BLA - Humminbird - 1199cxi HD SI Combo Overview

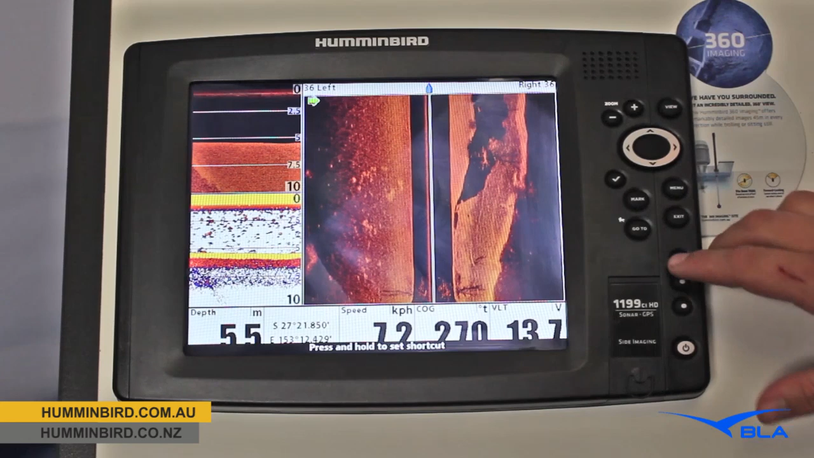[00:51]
A couple of really good things about this unit are the soft keys, these little keys just here. So of course what we can do with those is save them as a shortcut. So we can have a look at this one here, this is a favourite screen of mine that I like to use.
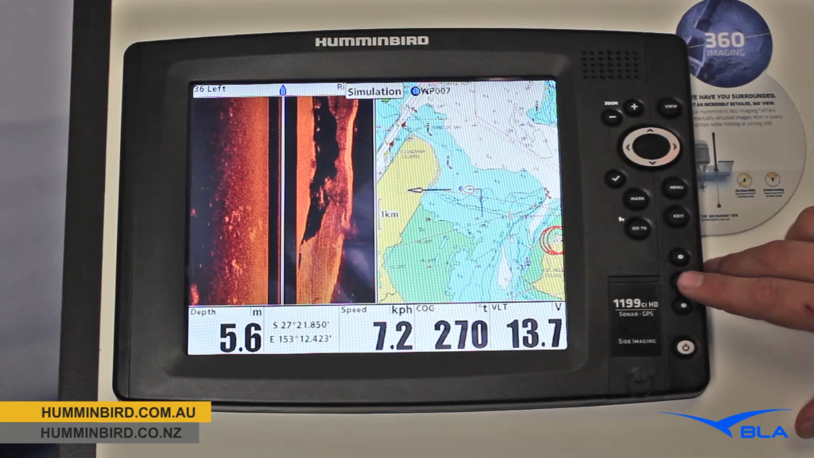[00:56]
On screen: depth 5.6 m
Also our split between our side imaging and our chart plotter and our full side imaging.
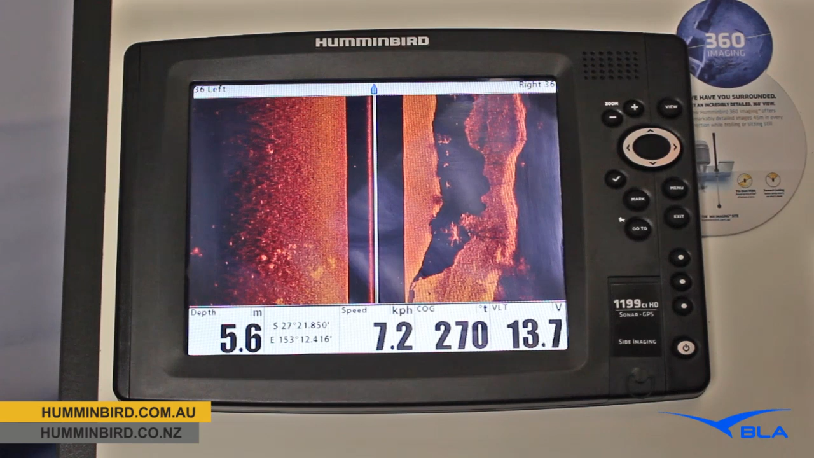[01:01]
On screen: depth 5.6 m, speed 7.2 km/h
At any point we want to jump back to a screen that we like, we can save those in here as an example go back to all three. Another little feature that I love, we can freeze that screen,
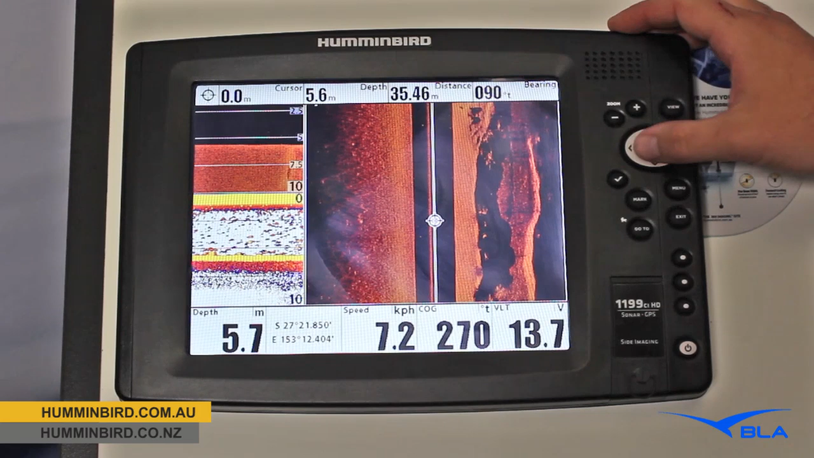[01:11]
On screen: speed 7.2 km/h
the boat will continue to move along but it's remembering the position and I'll move over to what I think might be a bit of bait or a fish there.
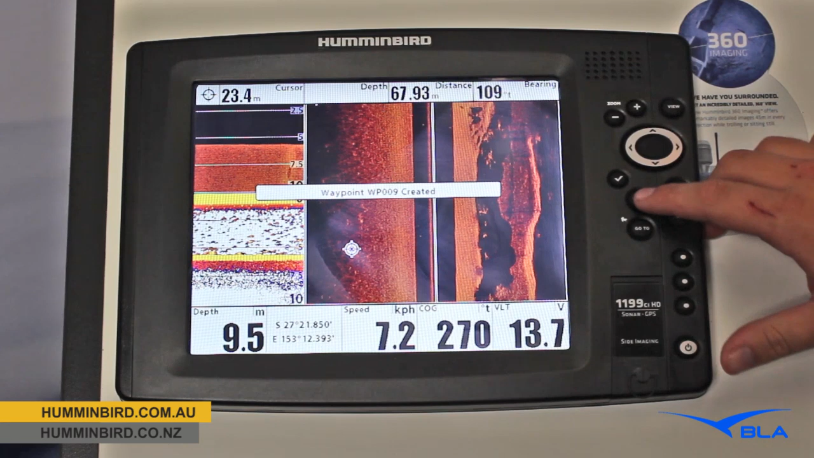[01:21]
On screen: depth 9.5 m, speed 7.2 km/h
I can hit our dedicated mark button and I'm saving that waypoint straight away. If I want to navigate back to that I can hit my dedicated go to button and it brings up our list of waypoints. We can sort those in three different ways. Distance is fantastic because of course we know that the marks that are closest to us are at the top of the list which is great where we might have a thousand
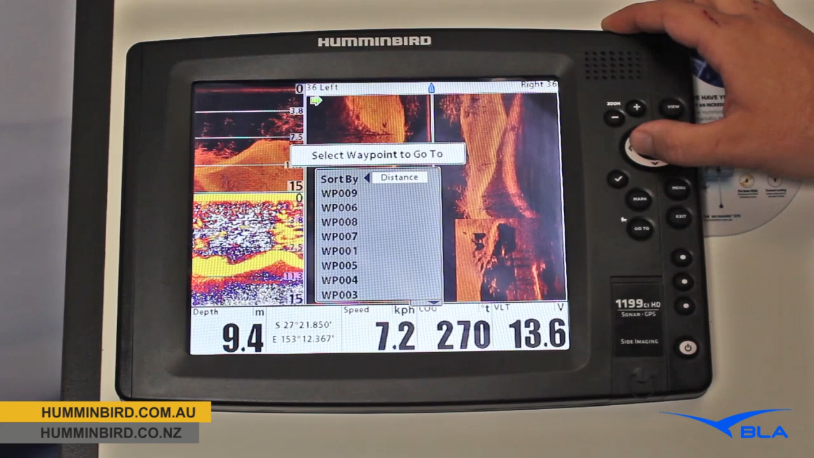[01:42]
On screen: depth 9.4 m, speed 7.2 km/h
or fifteen hundred marks spread across the east coast of Australia. We're going to the ones that are close to us. We can sort them by time, last waypoint we put in and also traditionally by name as well.
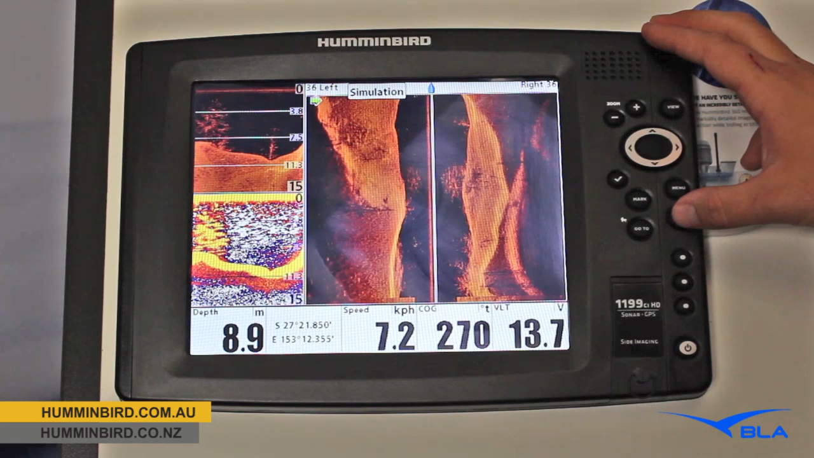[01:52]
On screen: depth 8.9 m
Great large screen, it's a 10.4 inch display so when we do have it split between our chart plotter and one of our sonar technologies we're still seeing